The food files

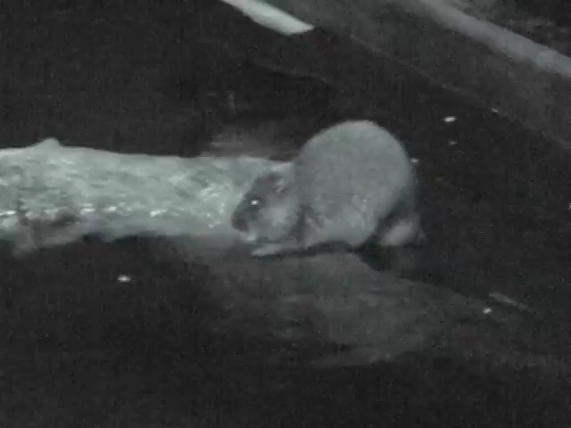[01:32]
Caught on camera, one of our more elusive residents, a Rakali, our native water rat.
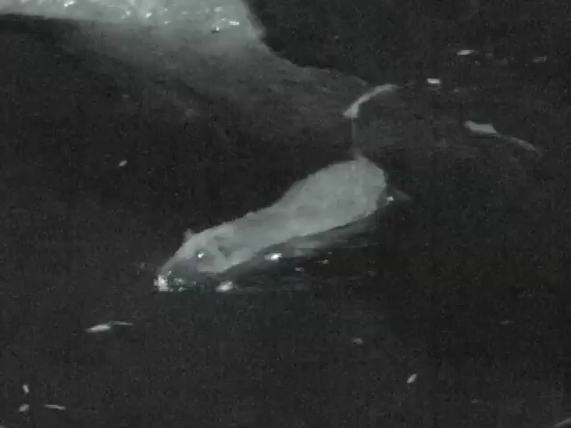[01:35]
This night vision shows us what excellent underwater hunters Rakali are. This one comes up with the goods on almost every dive.
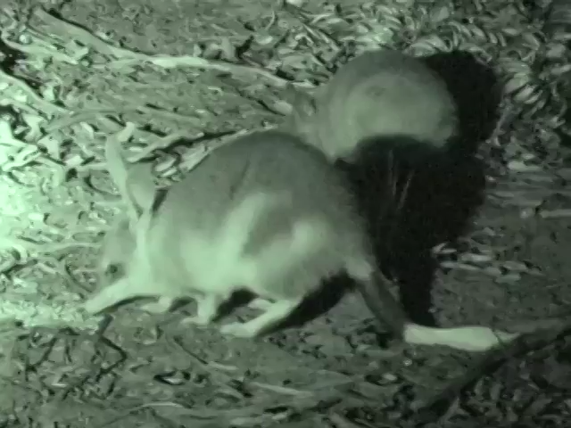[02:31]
Here's what our infrared cameras recorded.
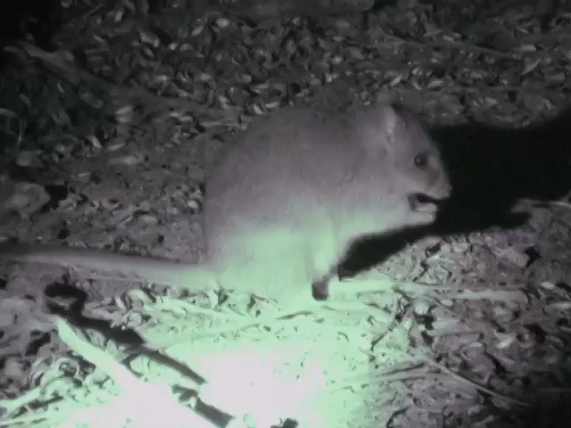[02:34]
There are woylies, bilbies, rufous hair wallabies, and burrowing bettongs. And they're all endangered or vulnerable to extinction.